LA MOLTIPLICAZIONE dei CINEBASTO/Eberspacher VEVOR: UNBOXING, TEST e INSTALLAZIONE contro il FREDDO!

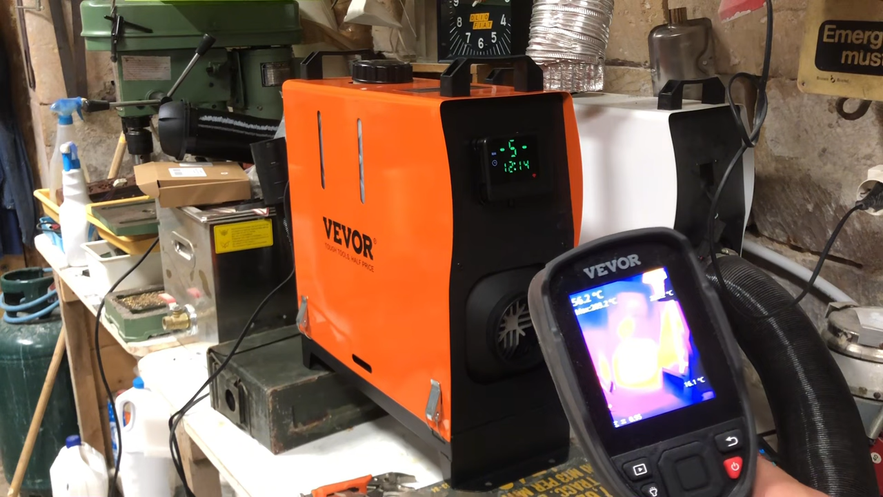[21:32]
ed ecco l'unità di combustione come potete vedere
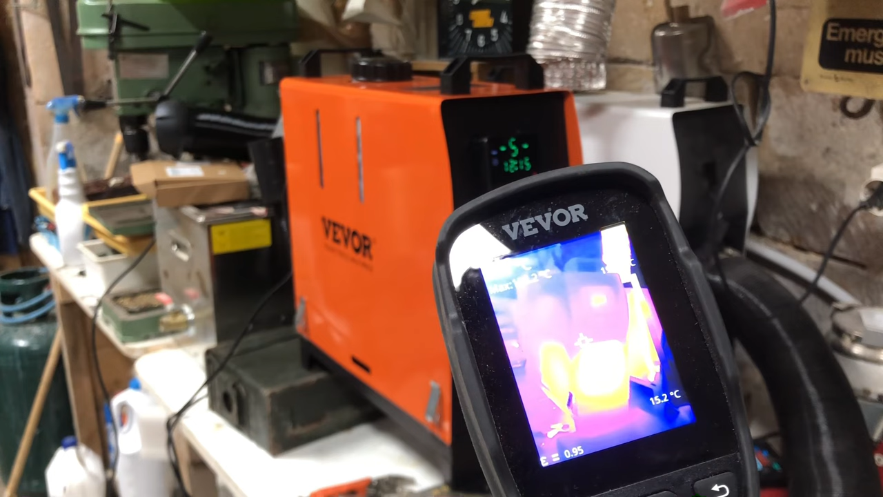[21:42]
è un'aria calda e a 198 200 gradi all'incirca fantastico 203 gradi wow fantastico l'efficienza di queste stufe mi stupefa sono stupefatto